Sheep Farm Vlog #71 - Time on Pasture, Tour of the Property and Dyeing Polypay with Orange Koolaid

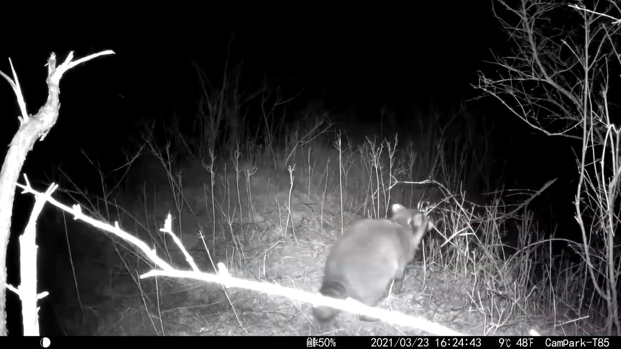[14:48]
Those are rabbits. Rabbits. And then an unidentified,
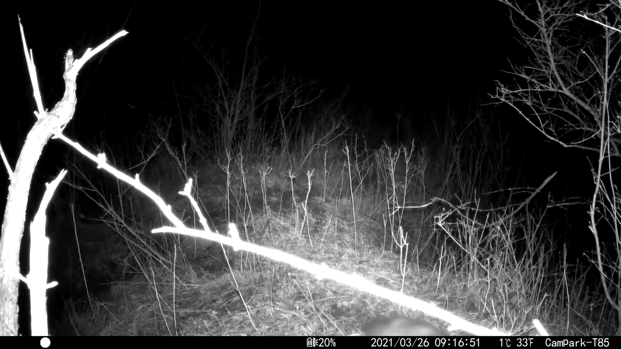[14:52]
it could be like a mink or something like that, or a weasel. It was long with a tail, furry. This looks like an animal trail that goes through the woods. Yeah, there's tons of them. So this past